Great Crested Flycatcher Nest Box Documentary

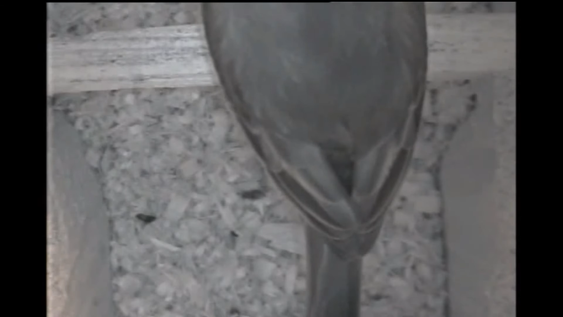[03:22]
She's probably looking at the approach areas and getting a sense of potential danger areas and fly lines of flight that she'd take in and out of the box. And of course now she's looking straight back at the perch that's set in front of the box. So that gives a sense of security that they have a staging area. Okay. Okay.